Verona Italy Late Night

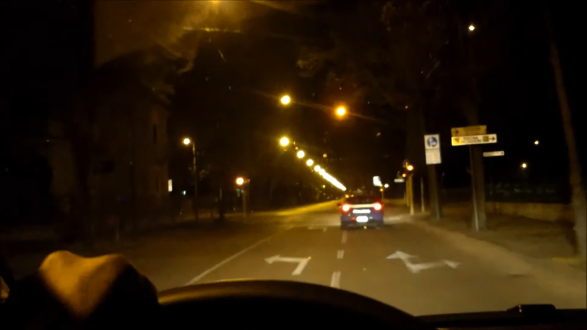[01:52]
We got lost in trying to make our way back, and they were kind enough to take us with an escort all the way back to our hotel.